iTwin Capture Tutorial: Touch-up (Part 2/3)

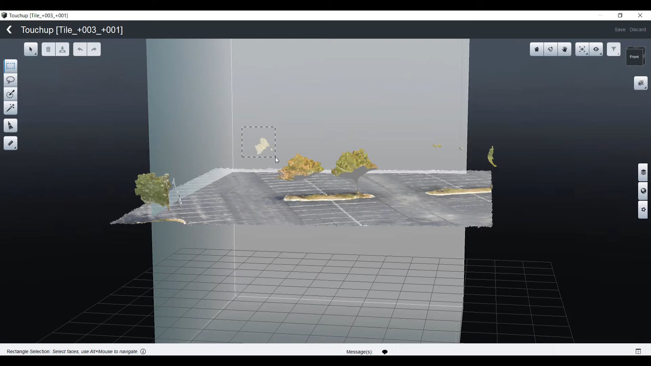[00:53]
I will be able to draw a rectangle around a part of the mesh and press the Delete key of my keyboard to remove the floating artifacts.
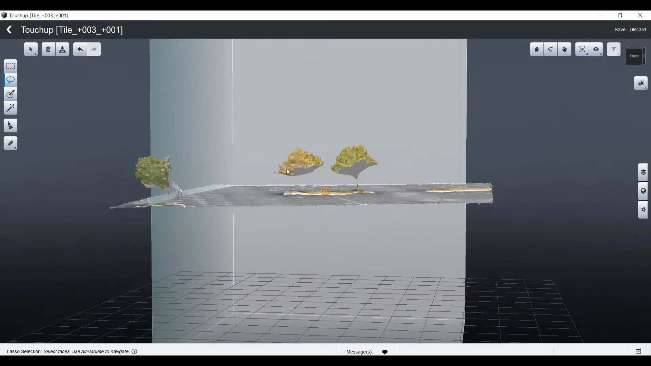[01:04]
If I need to be a bit more accurate or if I have an irregular shape to circle, I can use this Lasso tool for the exact same purpose.
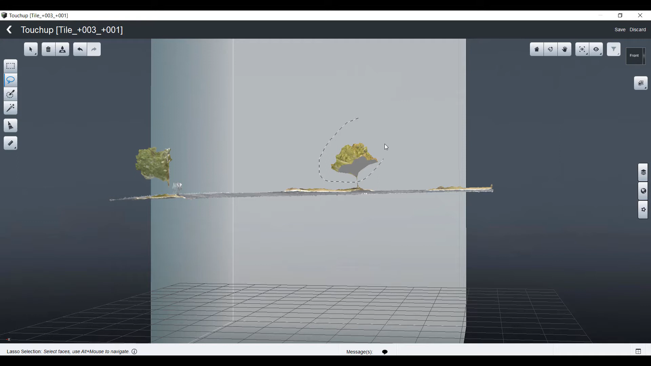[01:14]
Get a cleaner mesh after removing all the floating artifacts here, floating trees, that I don't want to appear in my mesh in the end.
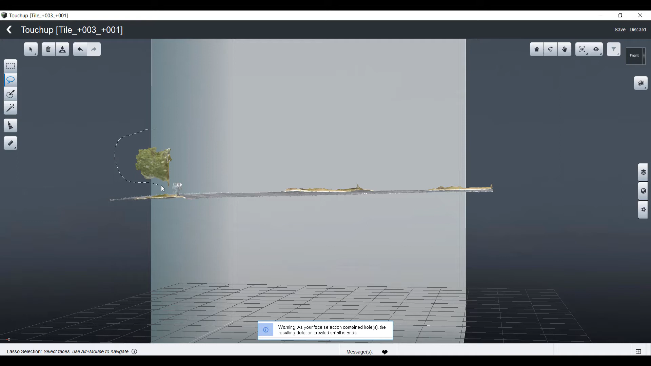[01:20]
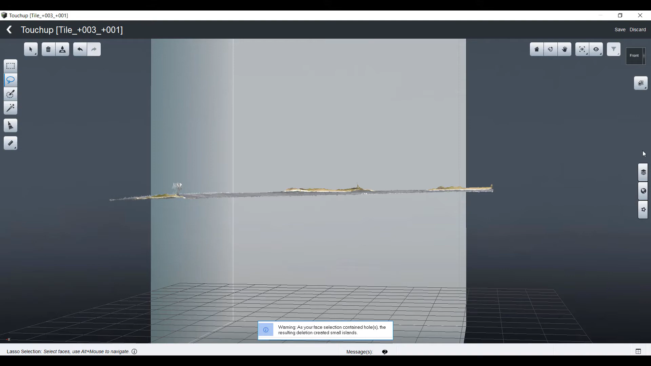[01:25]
Once I'm done with this removal work, I can move to Zoom View.
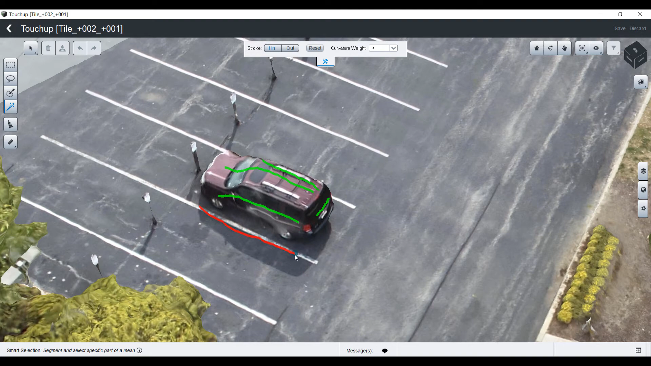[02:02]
And you will notice that this tool is very powerful to insulate one component among a global mesh.
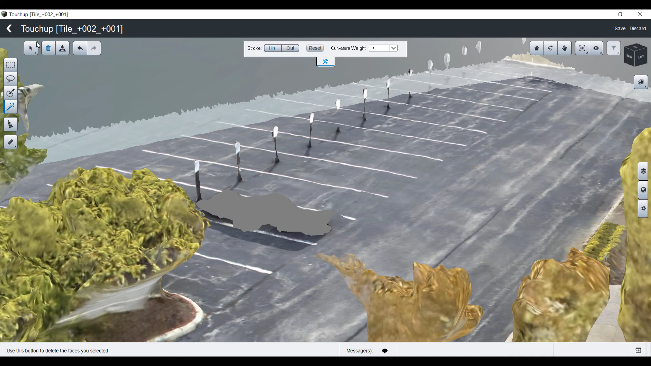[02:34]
Save your changes and back to the user interface.